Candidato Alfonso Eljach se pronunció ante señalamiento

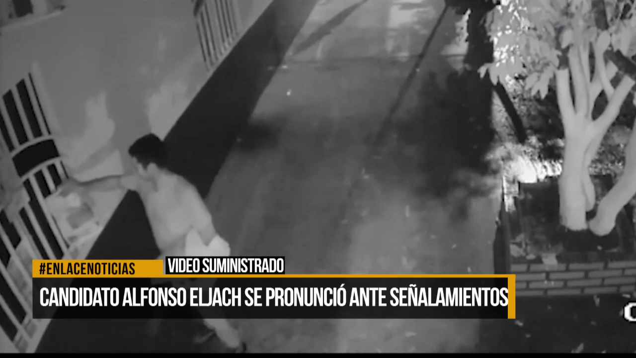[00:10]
Una de ellas tiene que ver por injurio y calumnia por la publicidad que fue llevada a diferentes sectores de la ciudad,
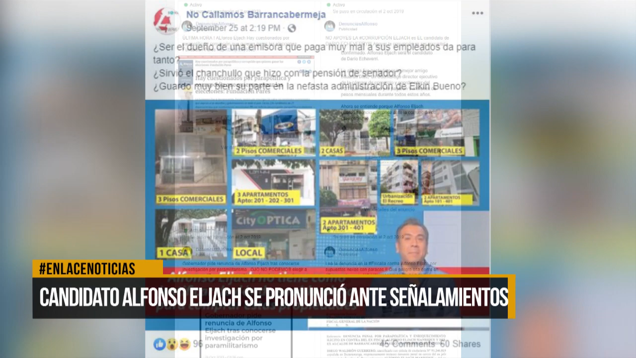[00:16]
en el que el candidato asegura se empaña su buen nombre.
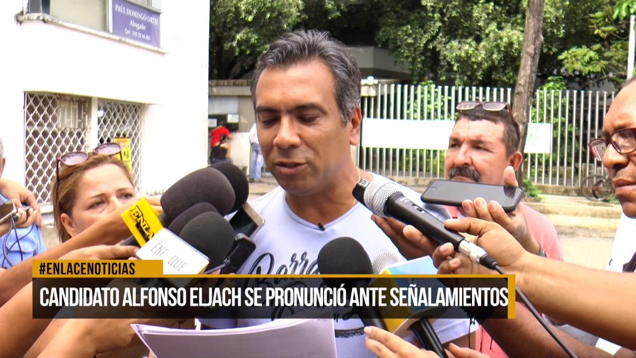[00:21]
Frente a los panfletos entregados durante la noche anterior en varios sectores de la ciudad, me permite informar a la opinión pública que, uno, es lamentable que para cometer este acto delictivo que atenta contra mi buen nombre,
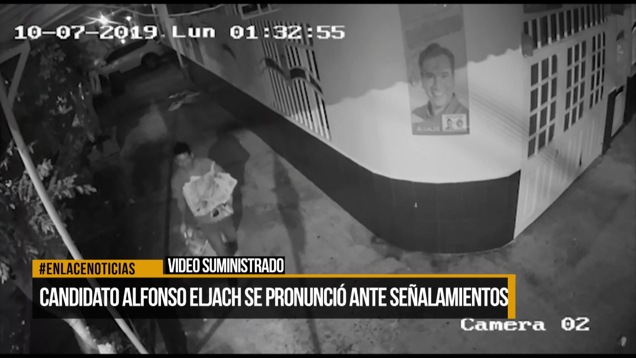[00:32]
hayan usado jóvenes, los cuales quedaron identificados en los registros de las cámaras de seguridad de algunas viviendas que recibieron los panfletos y que ahora se vean vinculados en la denuncia por injuria,
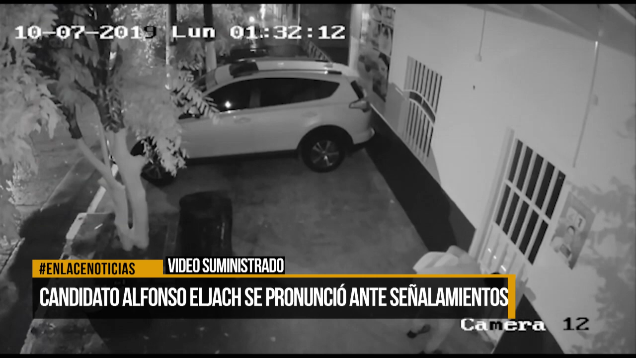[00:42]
calumnia, constreñimiento y fraude al sufragante que formalmente instauramos ante las autoridades competentes.